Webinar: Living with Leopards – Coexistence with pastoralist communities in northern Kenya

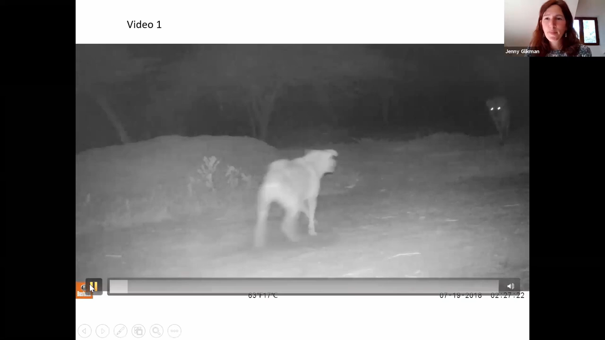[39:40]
So, as you mentioned, there are some dogs protecting.
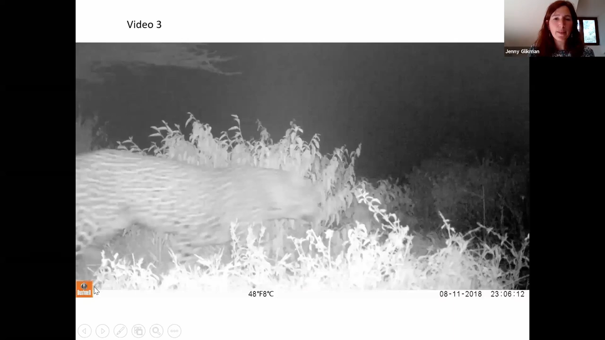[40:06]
And finally, this is the level that we've seen.